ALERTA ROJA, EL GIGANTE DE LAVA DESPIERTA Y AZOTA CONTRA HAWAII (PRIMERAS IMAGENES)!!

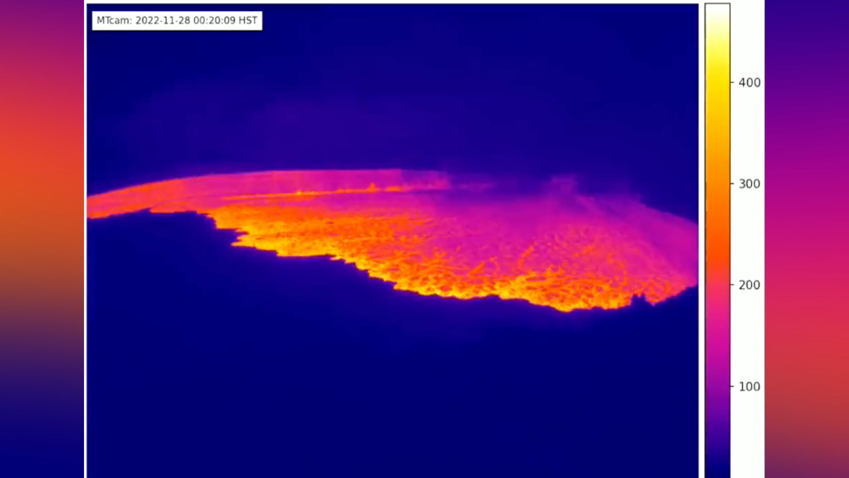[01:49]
dijo el observatorio y agregó que si la erupción permanece en Moku-Awaweo,
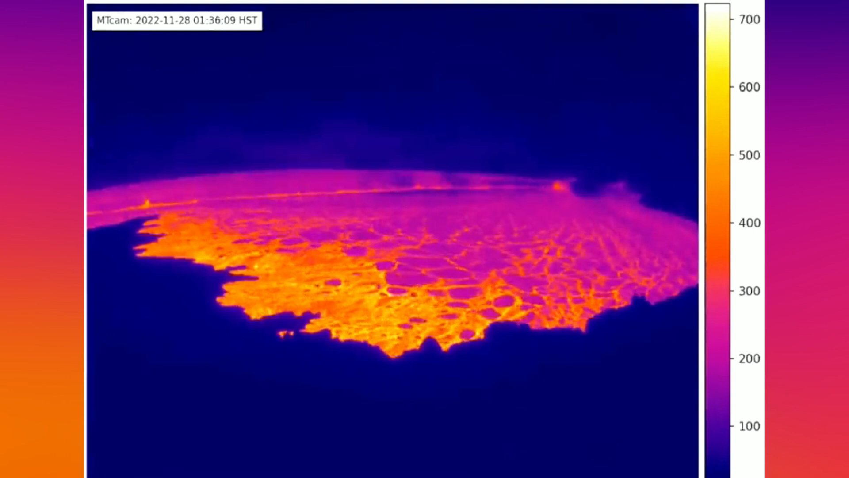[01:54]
la lava lo más probable es que los flujos estén confinados dentro de las paredes de la caldera. Sin embargo, si los respiradores eructivos migran fuera de sus paredes, los flujos de lava pueden moverse rápidamente cuesta abajo.